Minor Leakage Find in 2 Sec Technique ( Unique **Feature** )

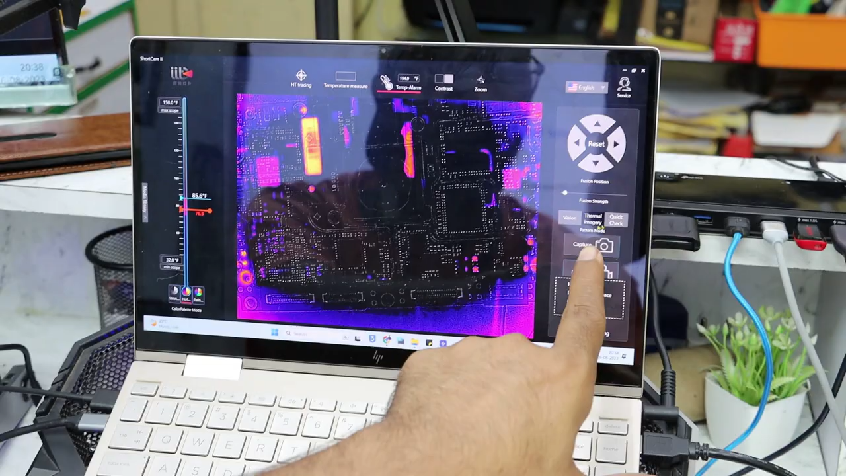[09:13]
पर तीन चीज़ आपको देखाई जब एक कुईक चेक विजन और थर्मल एनरजी अगर मैं आपको यहां
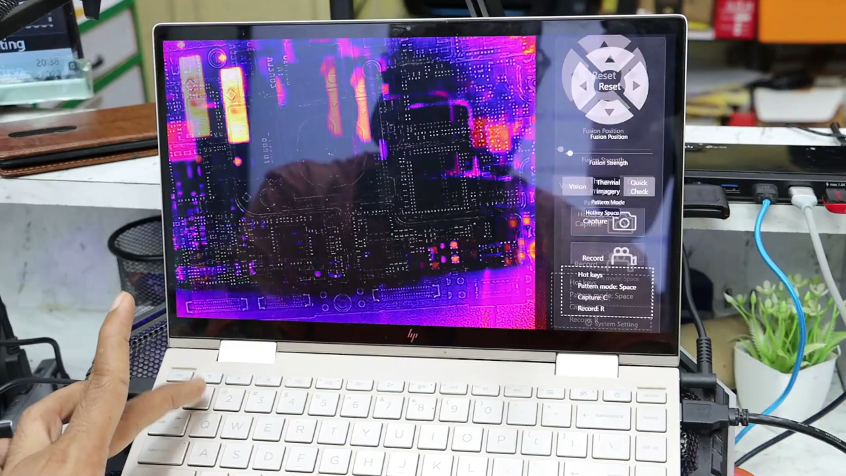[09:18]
पर बता हूं यह देखे तो
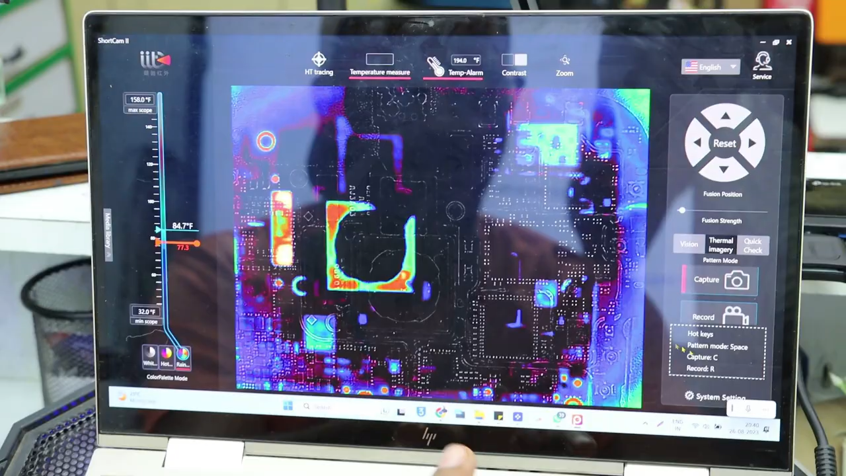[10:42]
On screen: scale top 158.0°F, scale bottom 32.0°F
इमेज capture कर लेका तो यह recording चालू हो जाएगी इस तरीके से तो यह सारी चीजें के अंदर यहांपर दी होई है आप देखें развigung रिकोर्डिंग
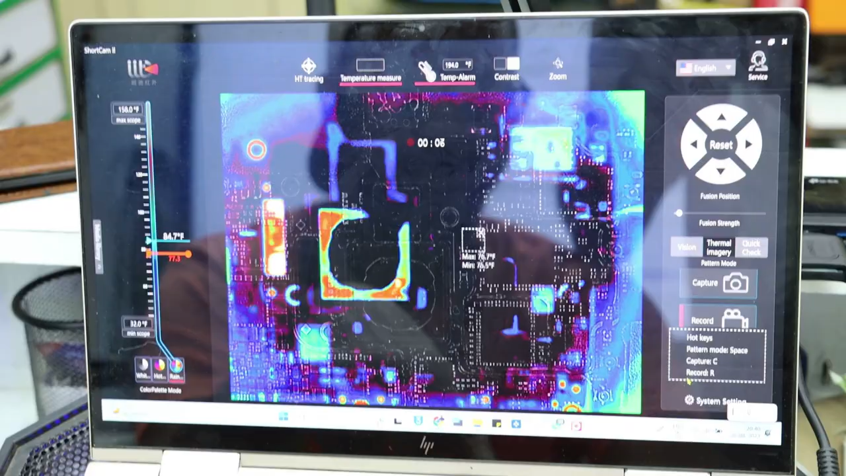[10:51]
On screen: scale top 158.0°F, scale bottom 32.0°F
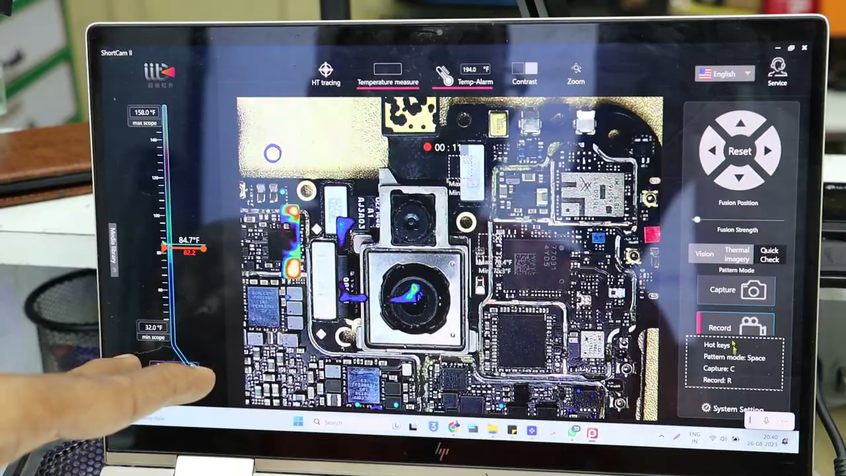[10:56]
On screen: scale top 158.0°F, scale bottom 32.0°F
तो है और और डबाने से रिकॉर्ड्ड़ कंप्लीट हो साता है अब Tod لمुजट
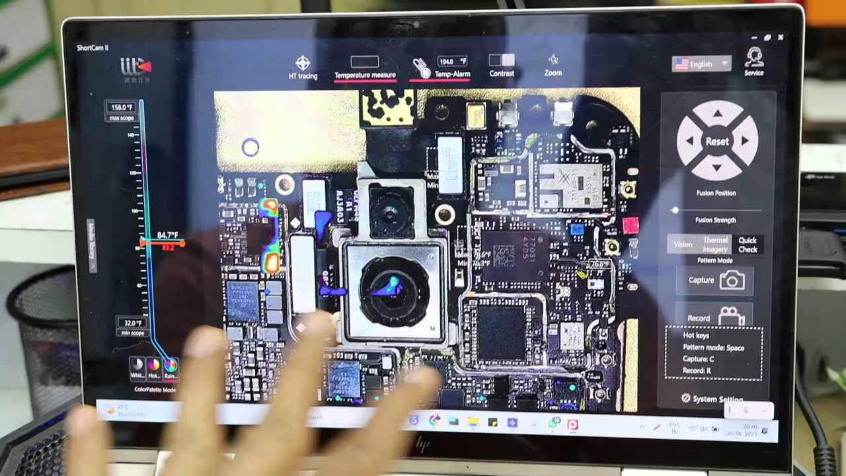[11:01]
On screen: scale top 158.0°F, scale bottom 32.0°F
तो मुझे
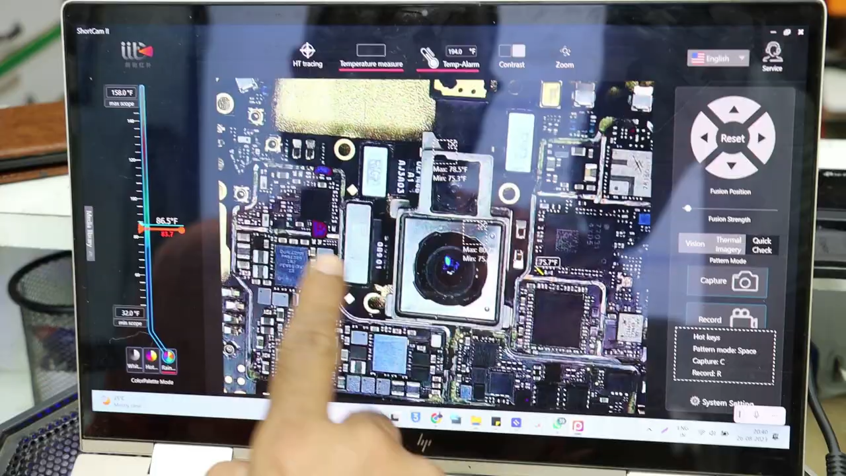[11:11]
On screen: scale top 158.0°F, scale bottom 32.0°F
करना में हैं वह अई जाहना थोड़ा थोड़ा हीटिंग दिखार है कि मेरी वह
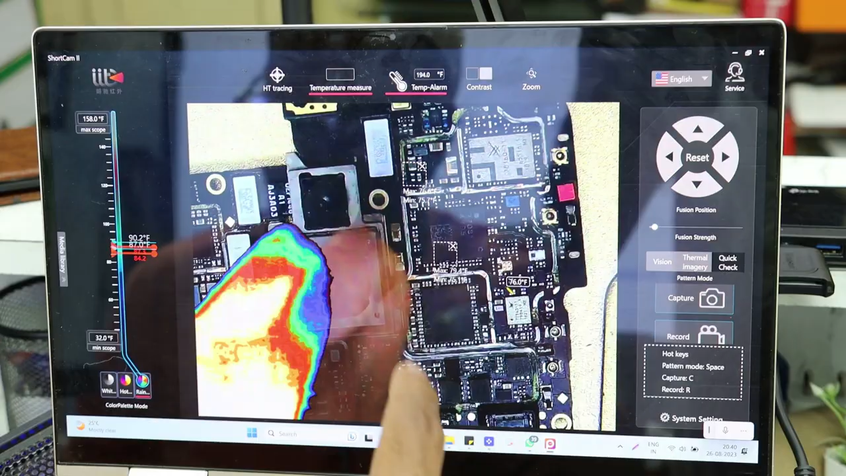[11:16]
On screen: scale top 158.0°F, scale bottom 32.0°F
उंगली में जाह हिए यहां पर यहां पर हीडिंग कृश्कार शे कर हे जहां बना
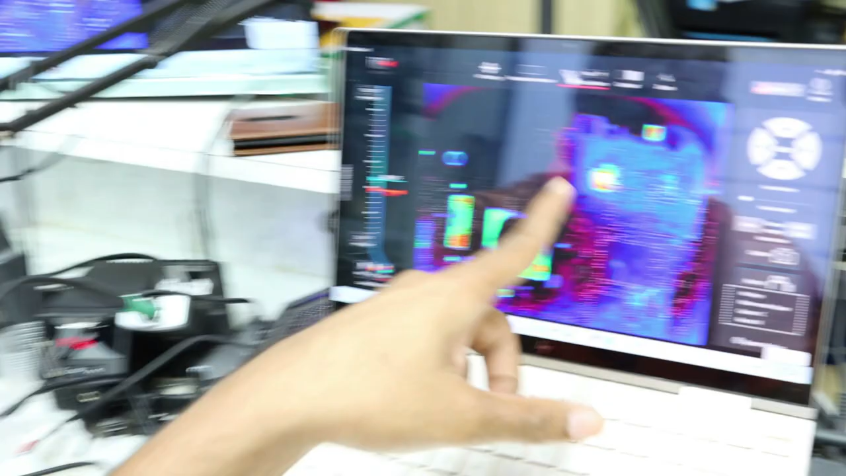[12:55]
चाहूंगा कि heating इतनी ज्यादा एरिया है तो जैसे हैं में बताँ क्या ये इससे भी कम एक
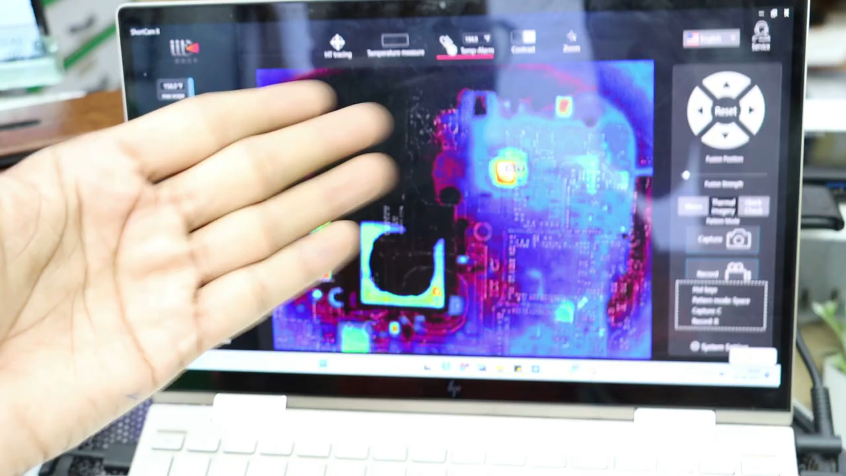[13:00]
component को धूर पाएगा आए इसको धूर तेहां आपको करना क्या है अब आपको यह दे क्या है कि इसका Mapsum temperature वह यहां पर सेट हो गया 87 degree celsius और हम इसको
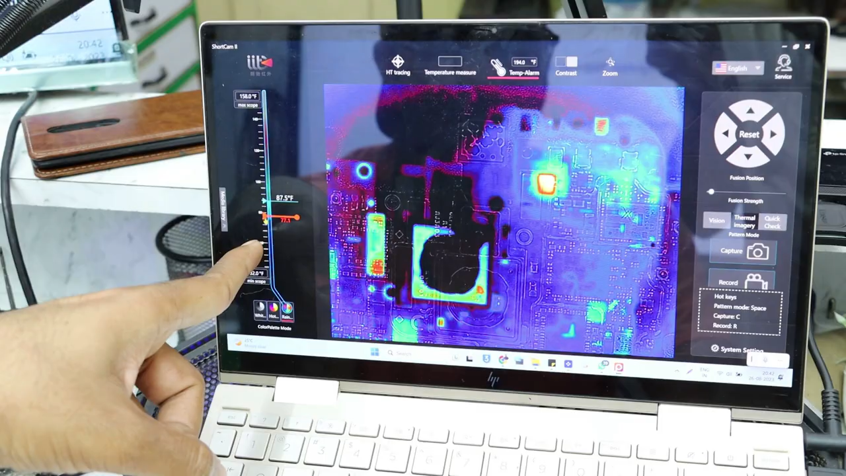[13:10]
कम ज़्यादा कर सथे तो इसको मैपसिम तक ले जाएंगे
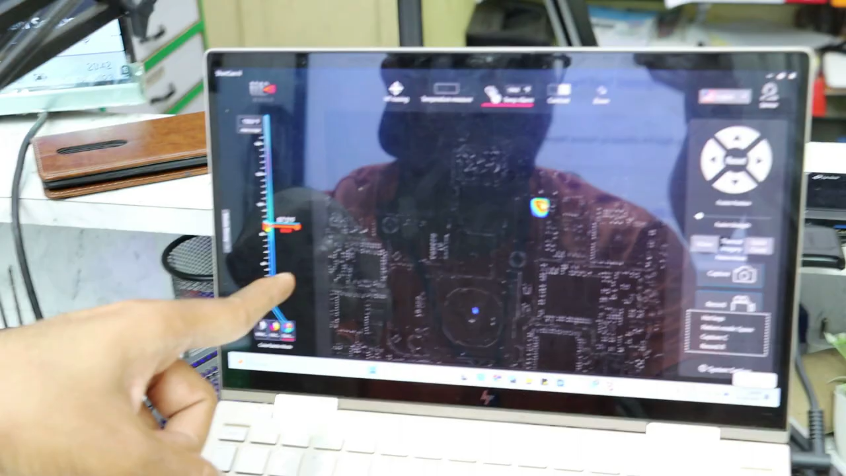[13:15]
और यहां पर हमकर मिले हीट बहुरें
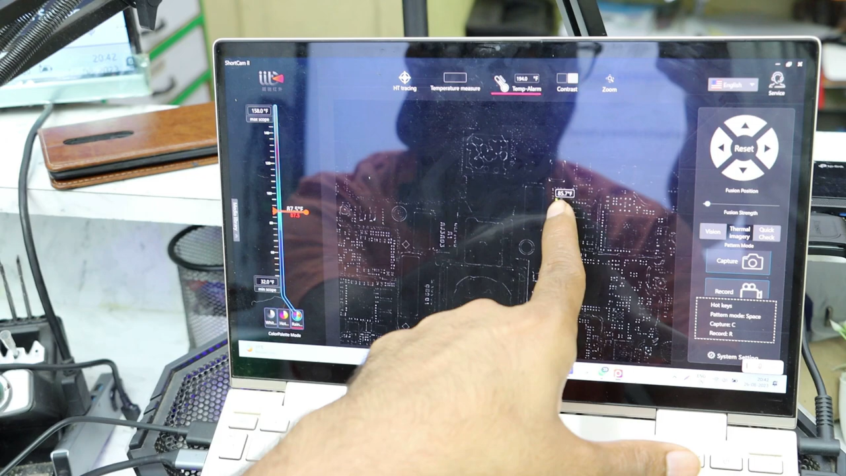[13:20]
On screen: scale bottom 32.0°F
को अशको जूम करता हो ताकि आपको क्लीर समझ मैं है
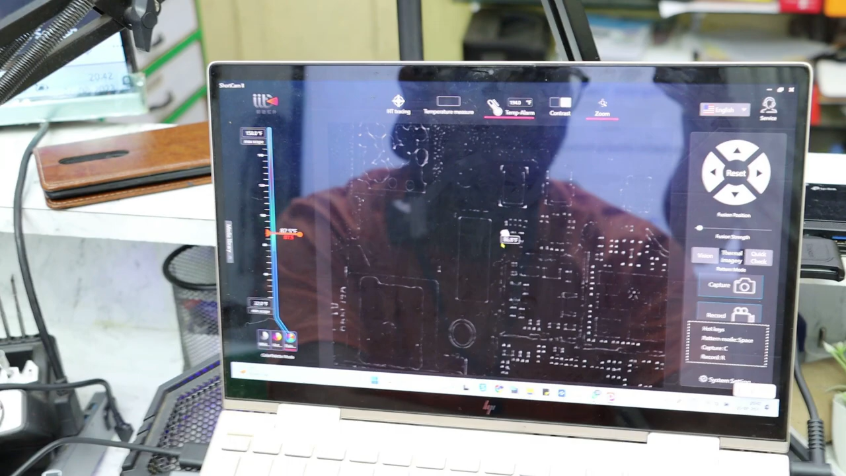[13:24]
अब ये � memorised camera का use से और है कि मिला है यह हीट कर रहा है यहां पर